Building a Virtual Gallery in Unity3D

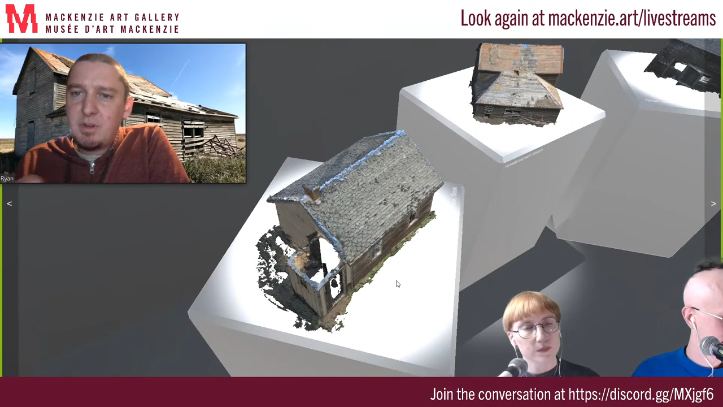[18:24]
And was that an One of the buildings I couldn't really get the roof, and the middle building kind of has a big hole on the top of it. Were you just using photographs?
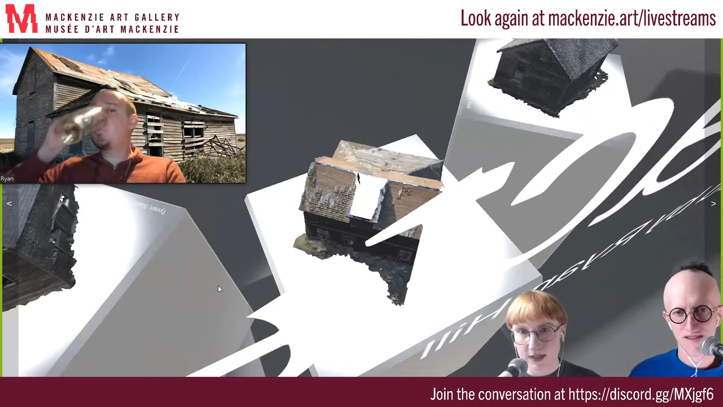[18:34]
Oh, here's the hole. Were you using just the photograph tool that you then stitched together later, or was there a specific app that you were using?
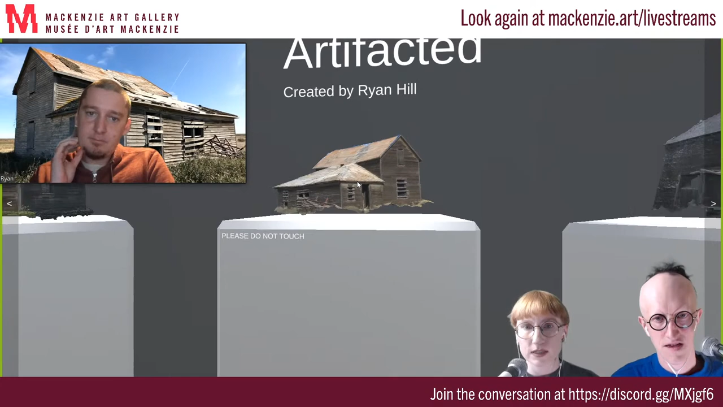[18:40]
I'm using a tool called MetaShape. It's a kind of a standard photogrammetry tool.
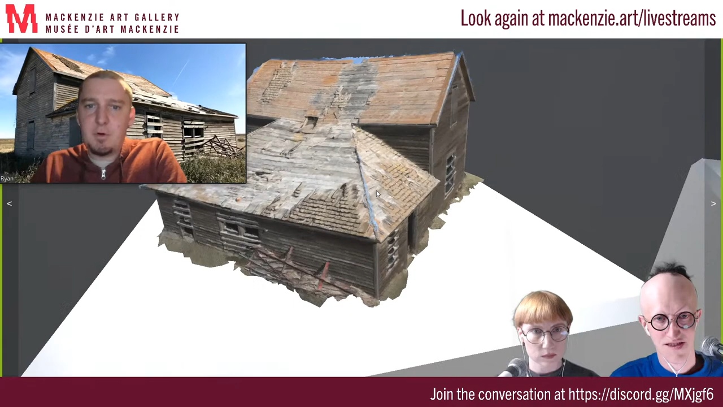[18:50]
It's about $150 or something to use it. There's some like newer apps on like your iPhone that you can use to go do photogrammetry. That's I haven't really played with it at all. I did one or two things with it, but I didn't want to use it for this project. I really like this model.